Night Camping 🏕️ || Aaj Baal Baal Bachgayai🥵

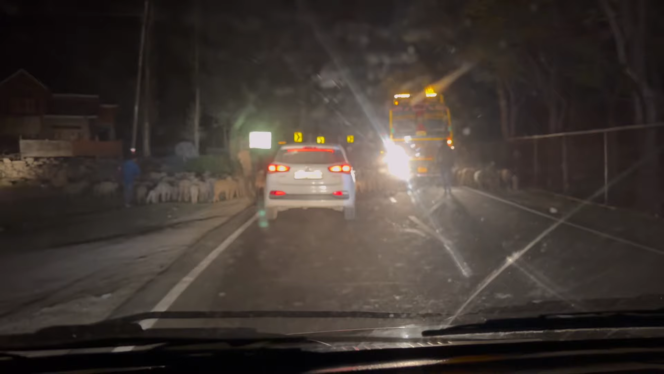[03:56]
ध्यान से ट्रैफिक जाम में फंस गए, तो आप देख सकते हो ना,
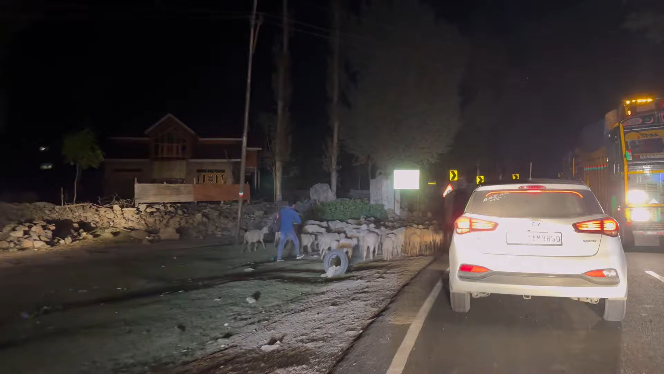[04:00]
रात में पता नहीं कहाँ जा रहे, जाम को चुका रहे खाना।
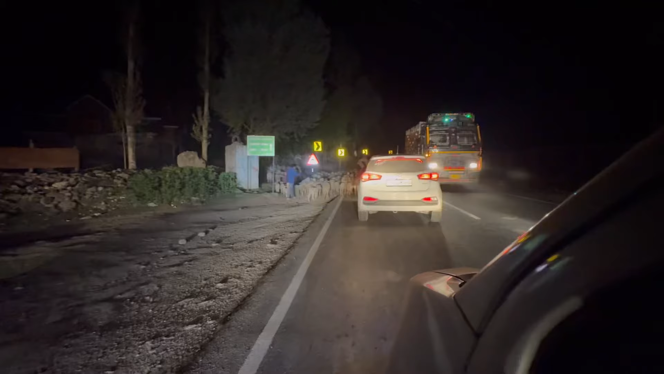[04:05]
अभी है 18 किलोमीटर, अर्धा उर्दू में